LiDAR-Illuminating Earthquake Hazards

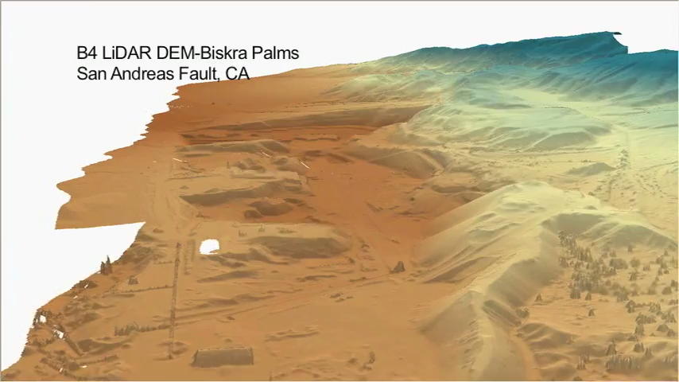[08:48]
So I guess the big advantage of the airborne LIDAR is that the scale is just about right for the problems that we're interested in right now.
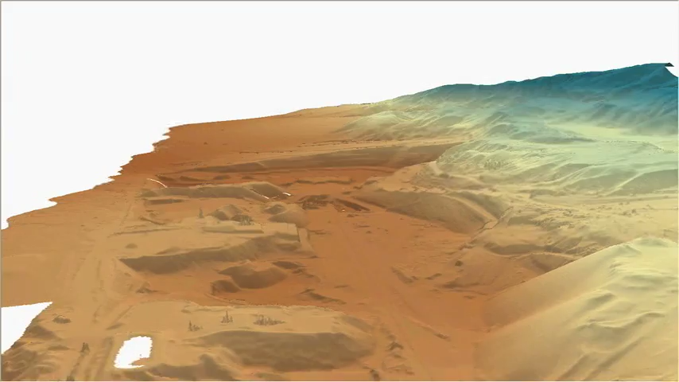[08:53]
And as the LIDAR gets better and better, we're going to constantly be pushing to get even higher resolution.